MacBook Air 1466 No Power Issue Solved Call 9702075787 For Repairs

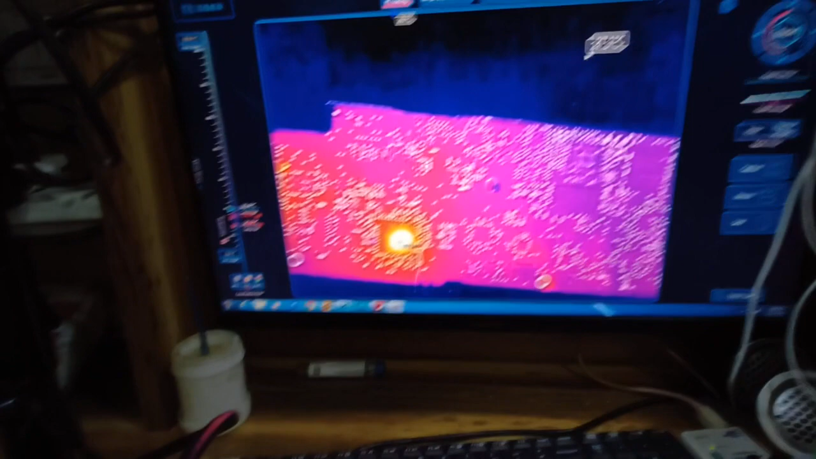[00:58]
When we check normal version, see,
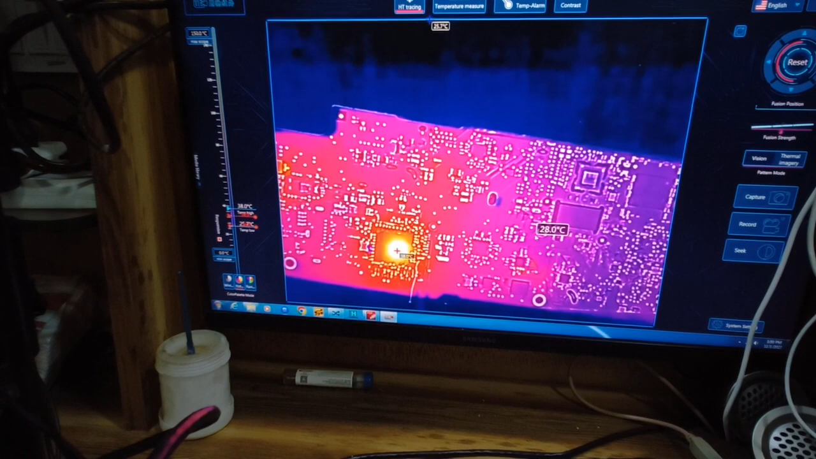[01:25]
Let's replace this SMC and check what is it.